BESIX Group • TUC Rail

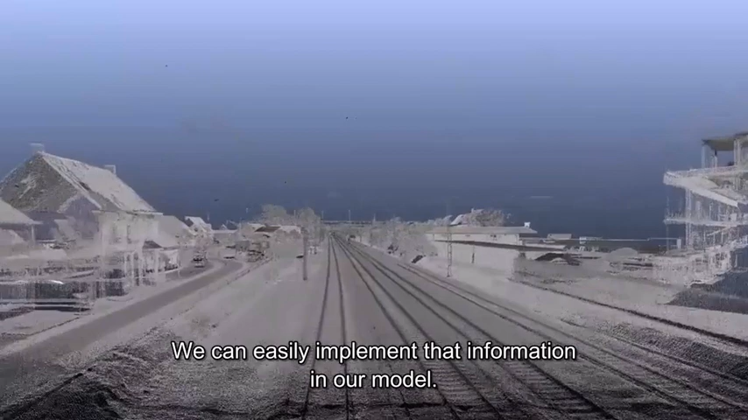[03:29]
wordt een laserscanner op gemonteerd en dan kunnen we op basis van die punten ook die heel makkelijk implementeren in ons model.